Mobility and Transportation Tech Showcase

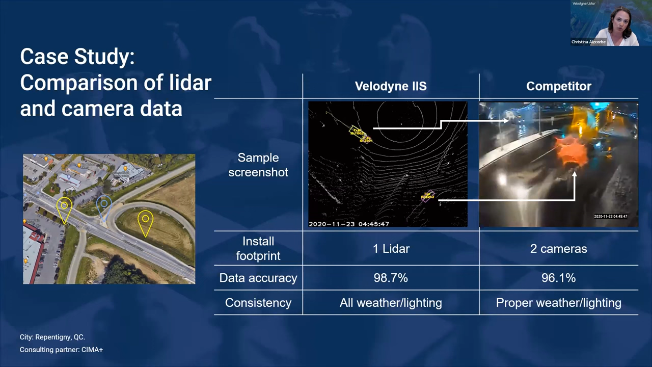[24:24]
one lidar sensor um was using we saw a 2.6 increase in accuracy which is a really meaningful um metric when you're talking about safety performance and so here we've got a project um that velanine has with new jersey dot you'll see the same intersection
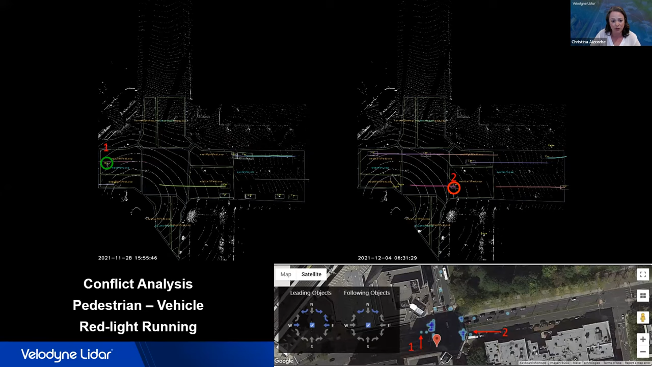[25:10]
it was because of a glare coming off of a building so they decided to install trees that didn't lose their foliage at different times of the year so that they could help with that glare um problem with the drivers finally we've got um a situation here with pedestrian vehicle conflict analysis they noticed that there were pedestrians as you'll see up at the top here crossing outside of the crosswalk it was because actually down